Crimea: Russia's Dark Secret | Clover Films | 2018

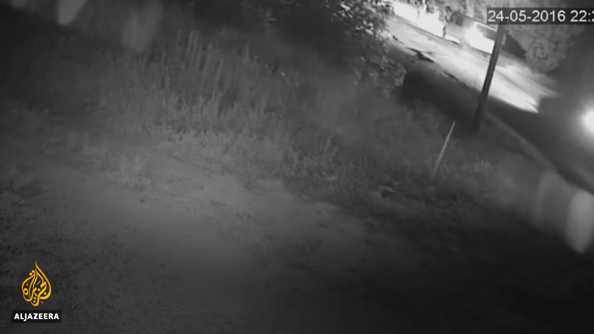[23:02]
His abduction, just yards from his home, was captured in the top corner of the picture, and it's immediately clear that vehicles were lying in wait. Stopping his car, pulling him out of the driver's seat, and binding his hands takes less than a minute. He's bundled towards the side doors of a waiting van, then suddenly makes a desperate bid to escape.